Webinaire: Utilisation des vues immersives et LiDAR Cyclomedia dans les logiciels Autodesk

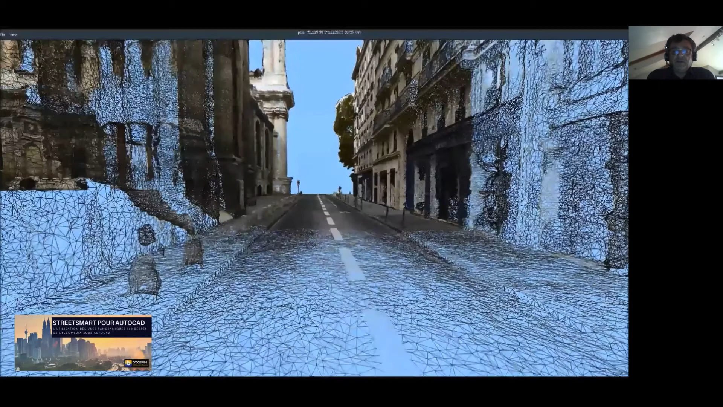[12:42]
Et donc, on arrive à partir des images et du LIDAR à recréer un objet 3D. Ici, c'est du 3D, ce n'est pas des vidéos.
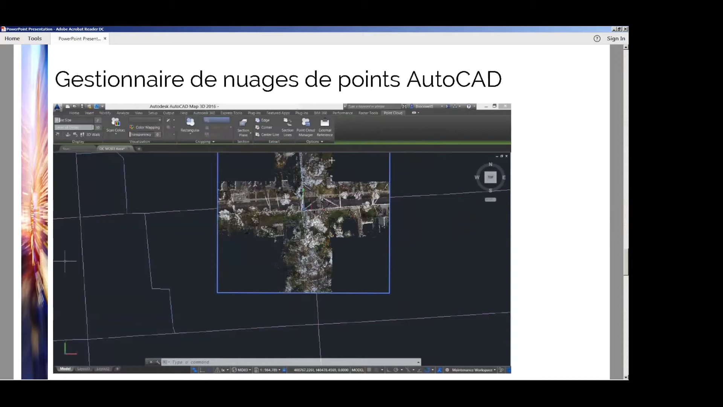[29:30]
Donc, on voit que le nuage de points est intégré directement dans notre dessin et dans une zone bien spécifique au dessin.
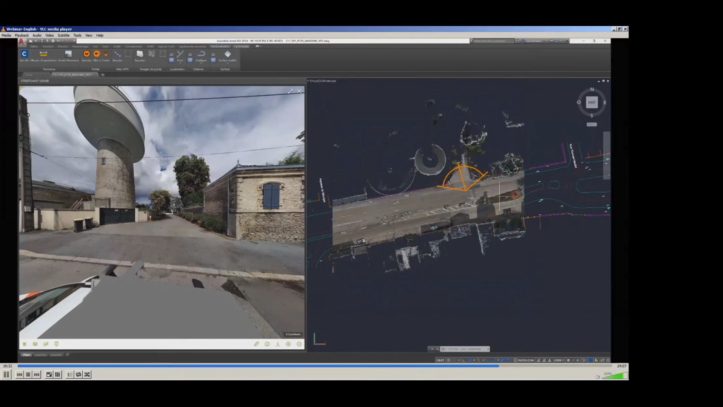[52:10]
de basculer dans un mode de représentation en trois dimensions avec la possibilité d'aller parcourir le modèle 3D donc là on utilise complètement les outils
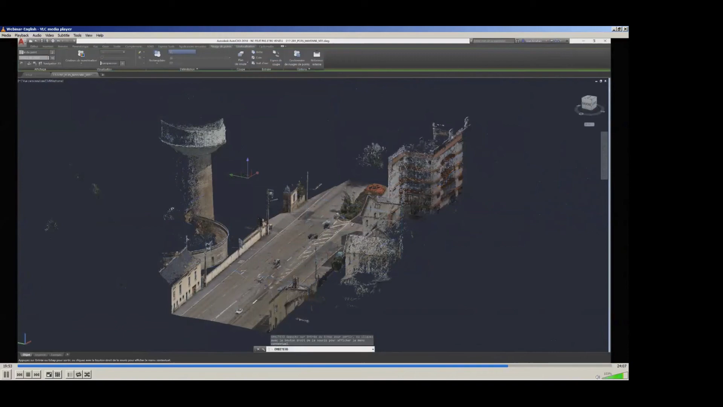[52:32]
d'AutoCAD donc là on a utilisé les outils du plugin pour intégrer le nuage 3D
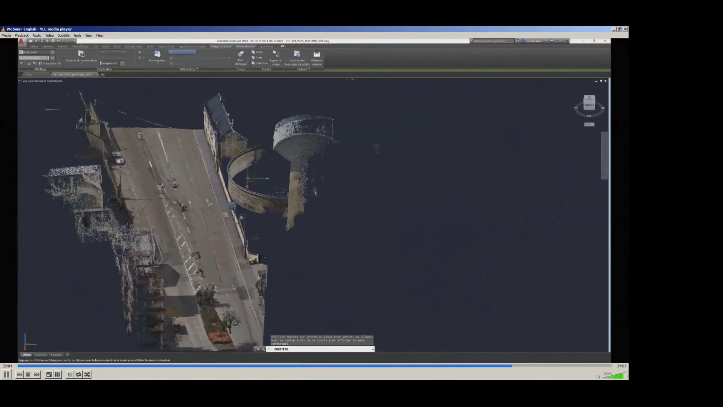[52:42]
les informations du leader à partir du plugin mais maintenant on utilise les fonctionnalités 3D d'AutoCAD ou du produit Autodesk que vous
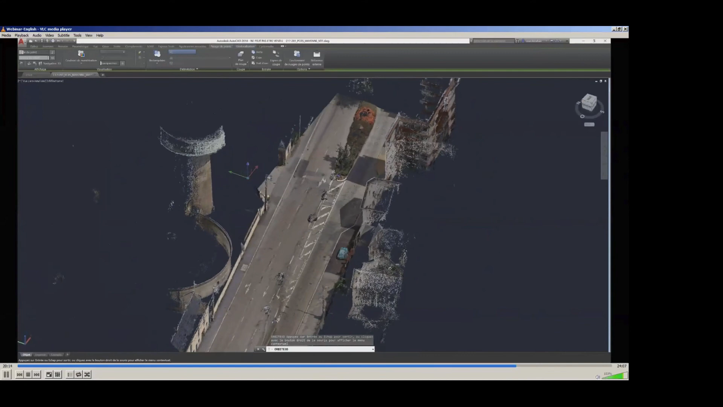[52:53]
utilisez pour naviguer dans l'outil donc
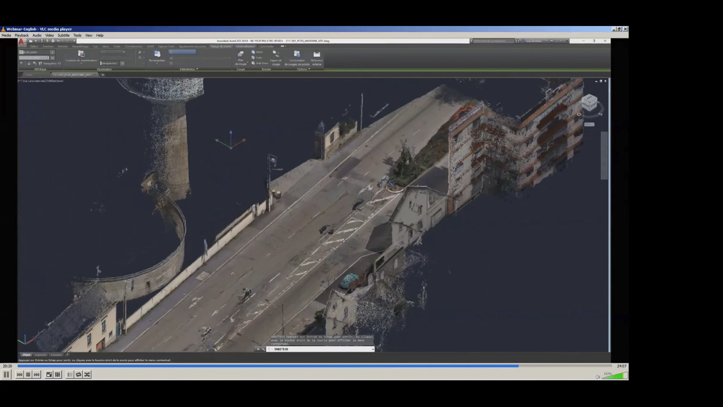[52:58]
après on a la possibilité à travers le résultat affiché à l'écran
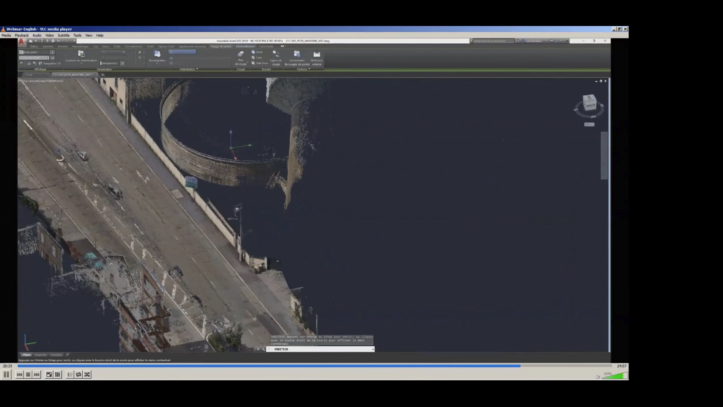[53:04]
de faire des analyses donc on peut
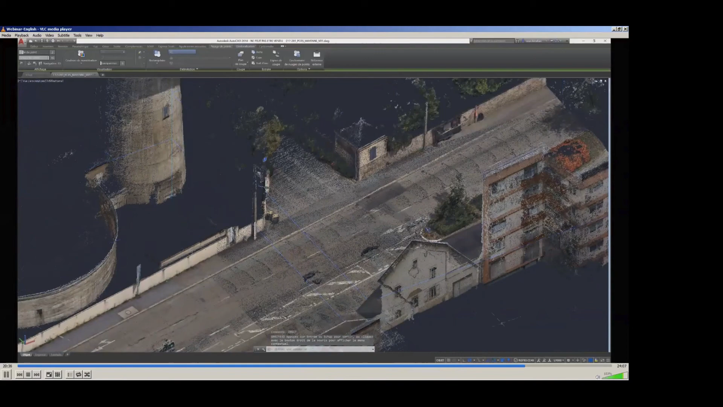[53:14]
aller faire des extractions de données créer des classifications d'éléments on peut faire des filtres aussi également donc là dans cet exemple par exemple on a filtré les éléments de la chaussée et on a remis des solides simples au niveau des façades des bâtiments donc on voit les positionnements des rectangles au niveau des bâtiments donc on a pu faire un filtre enlever la partie de la
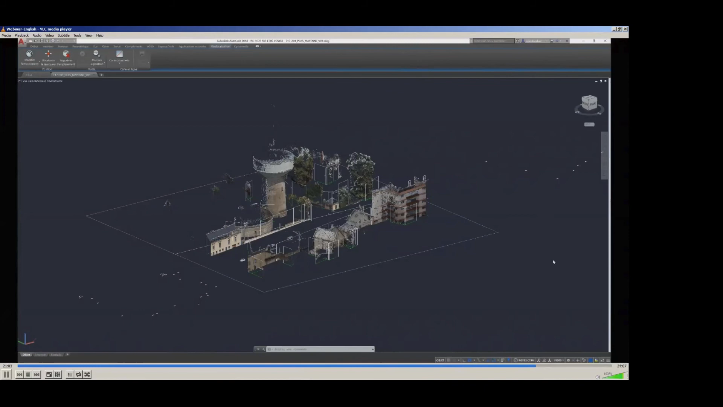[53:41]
chaussée pour pouvoir visualiser l'ensemble du
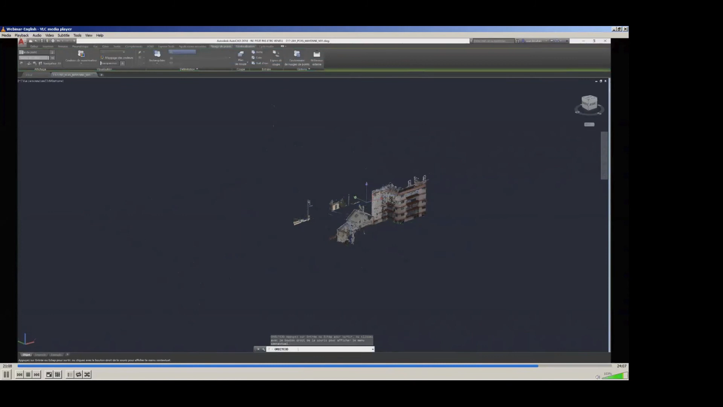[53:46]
modèle qu'on a épuré en fait donc on voit bien les façades bien sûr simplifiées des différents bâtiments représentés sur le nuage de points
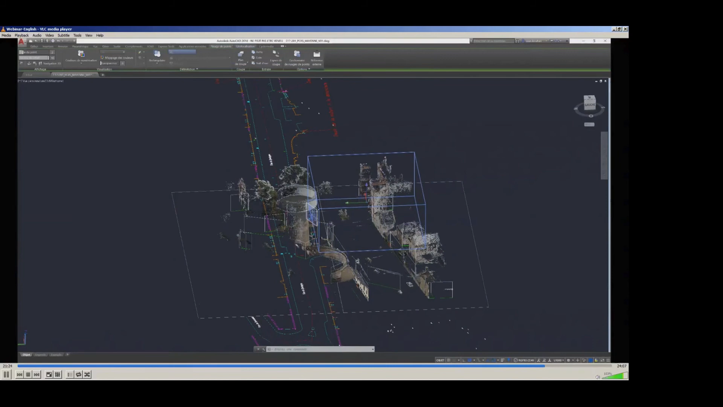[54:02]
et c'est ça donc vous voyez que c'est quand même
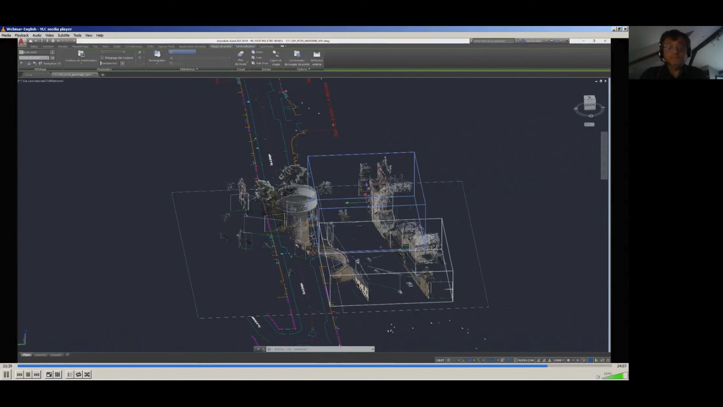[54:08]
relativement simple il y a une bonne fluidité au niveau de de de la navigation et un des autres aspects qui est important et dont on a parlé tout à l'heure c'est la possibilité d'appliquer des élevations à certains objets de la carte donc là tout à l'heure on avait juste le nuage de points